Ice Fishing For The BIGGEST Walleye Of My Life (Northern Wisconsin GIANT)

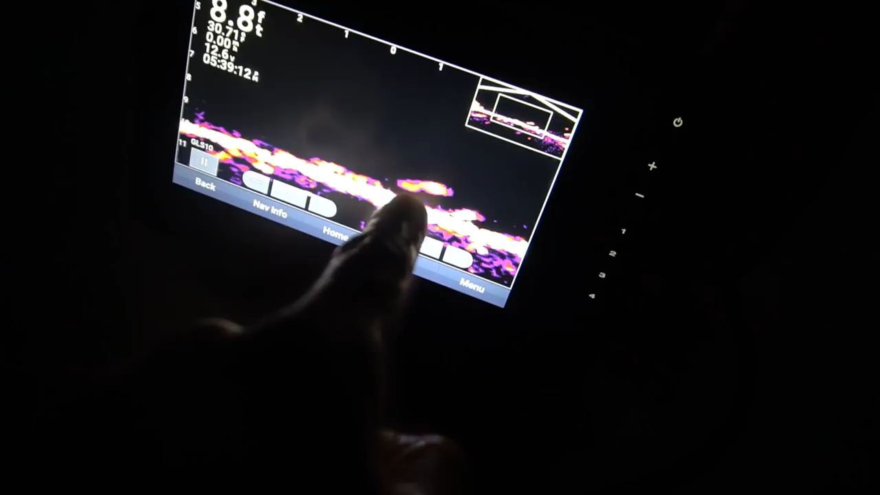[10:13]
On screen: depth 8.8 ft
That is crazy. I was going to say, that's a big fish. Yeah. Well, yeah, because it's a 30. Of course it's a big fish.
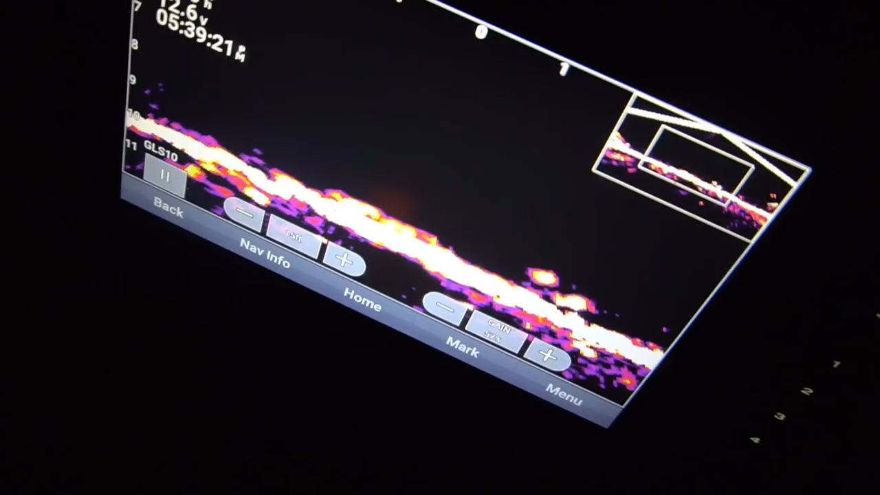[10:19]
It's a 29 and a half inch walleye swimming away. We got two tip-ups out of commish right now.